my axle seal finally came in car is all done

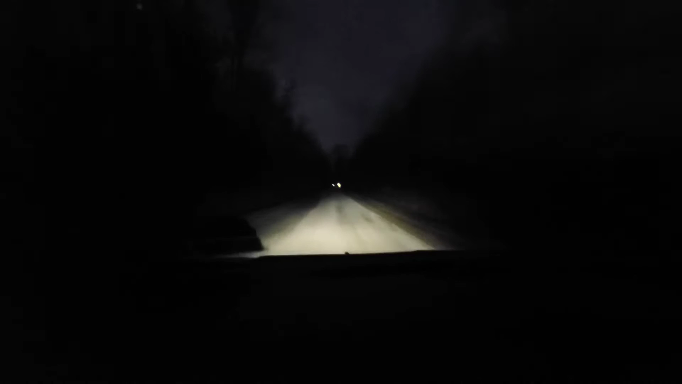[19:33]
Well, my headlights look brighter in the camera than it does in a car.
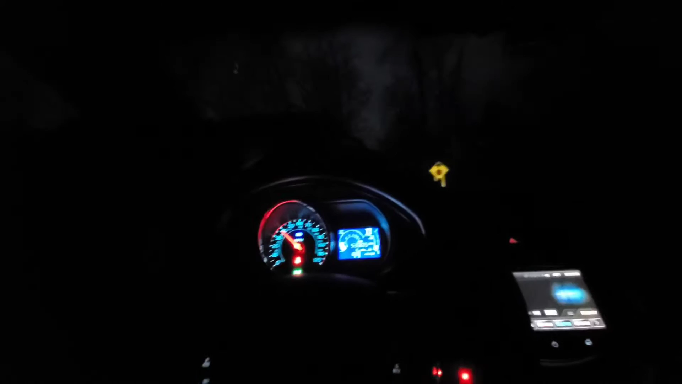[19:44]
Which way will I go? I'll go left. I'll go up around the block that way.